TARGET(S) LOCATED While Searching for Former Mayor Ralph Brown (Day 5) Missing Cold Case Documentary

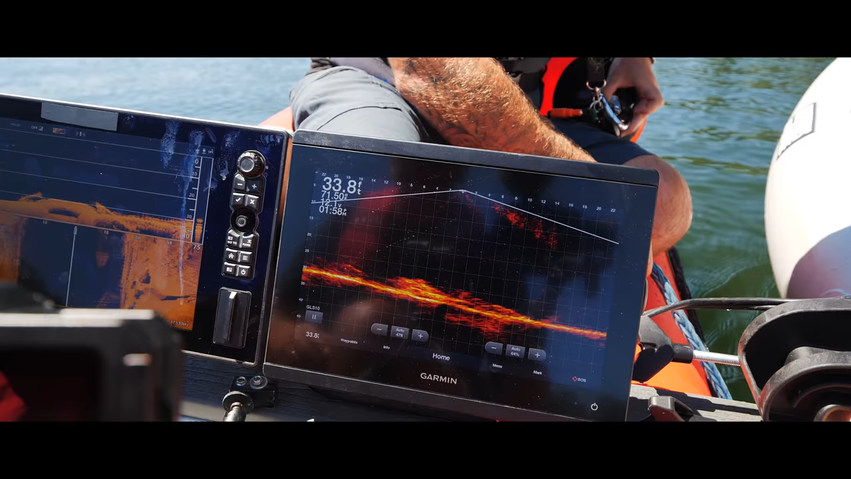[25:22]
Okay. Directly over it. Oh, go back. Oh, sorry. Yeah, see, and then here's the other car.
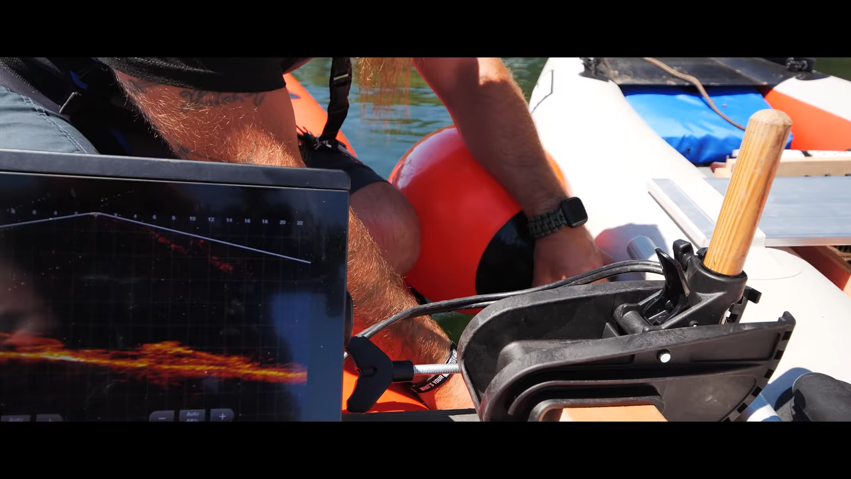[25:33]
Oh, okay. Yep. You see how it's not as shiny?
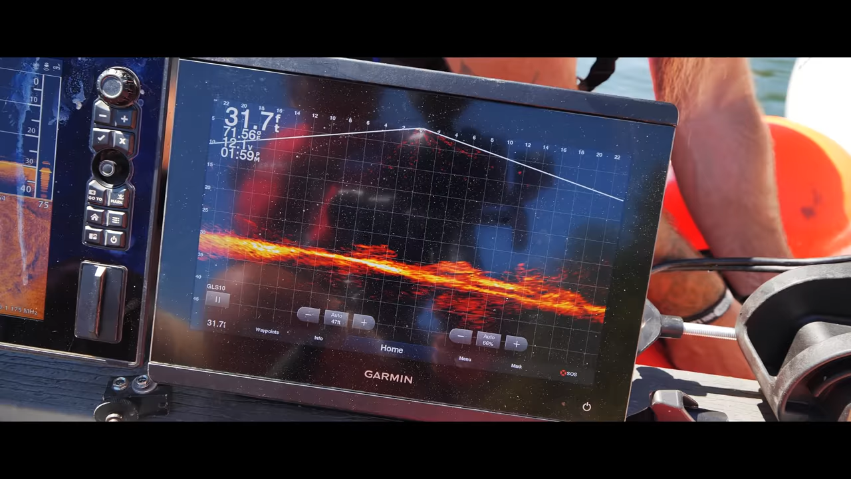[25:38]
On screen: depth 31.7 ft
Yeah. So it's covered in a bunch more dirt. Yep. Been there a lot longer.
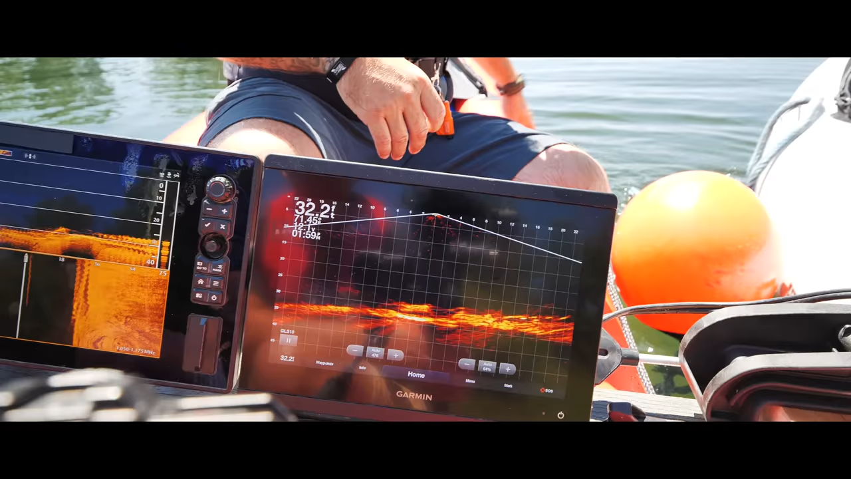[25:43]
Yeah. Okay. Excellent. All right, so we're going to scan it.
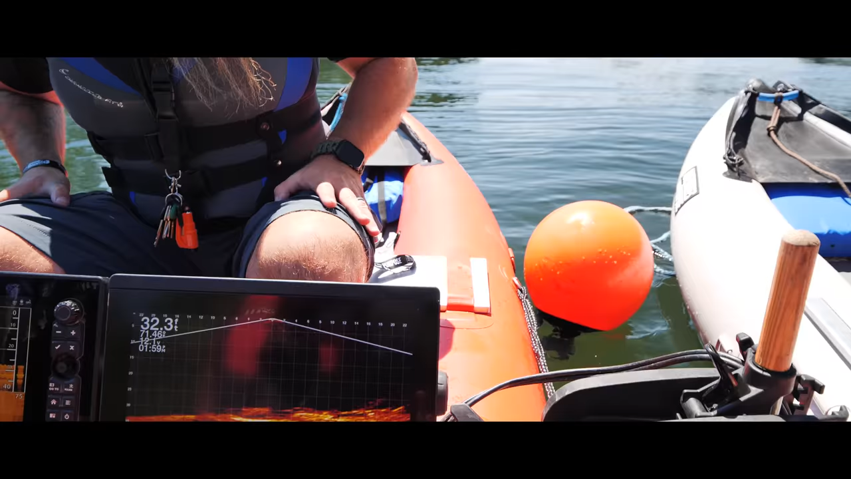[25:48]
Double check. And see which one it is.
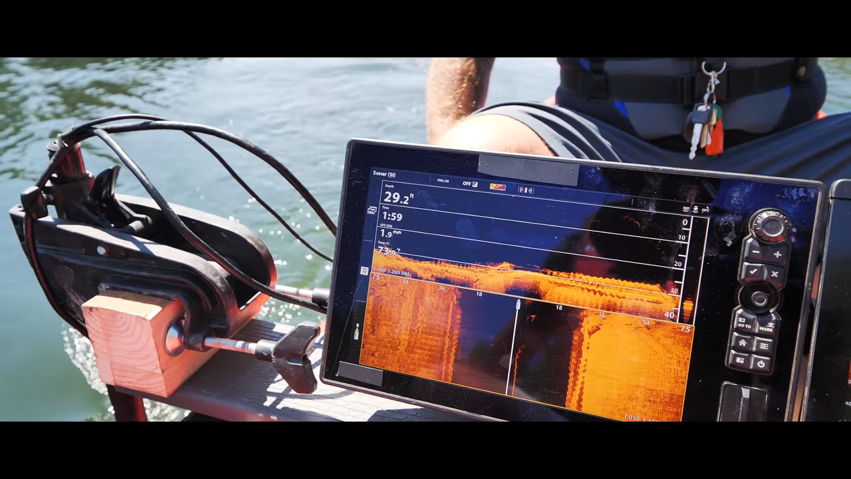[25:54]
On screen: depth 29.2 ft
Driving down here with Matt, there's no mistaking that. It's not an accident. That is intentional. Yeah.
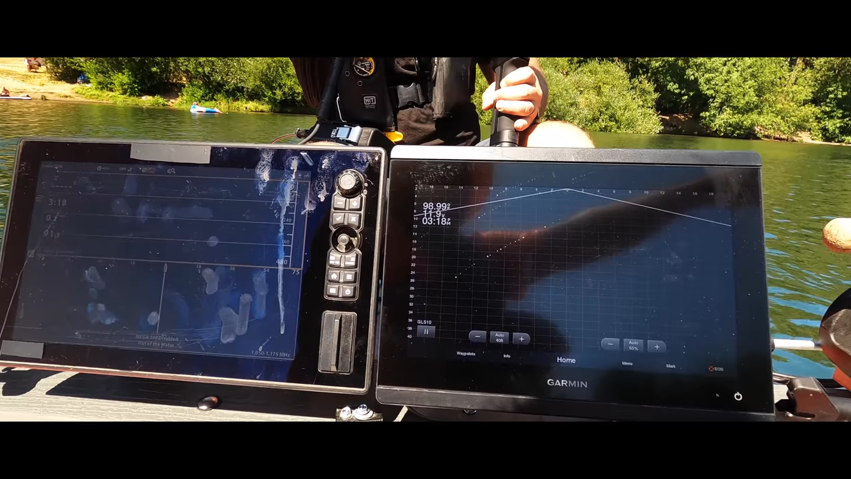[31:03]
Do you have eyes on Mark at all? No, because look, here we go. No, your bubbles are way too far apart. Yeah. Okay. Look how far away that other set of bubbles is.